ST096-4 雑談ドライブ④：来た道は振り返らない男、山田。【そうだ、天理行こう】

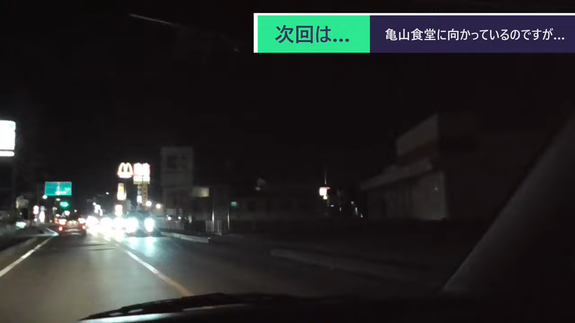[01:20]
うん。辺りに、やっぱりツタヤとか、ね、あるから。そうだね。市街地なのかな?って思うけど。よそもんからしたら、やっぱりエコーの辺りも市街地なのかな?ってね。あ、あそこの方ののがまだ、あれかな?見る。そうだったよな。あ、そこ高い街か。はい。ほんとにね、あの、鈴川は分かりやすいやん。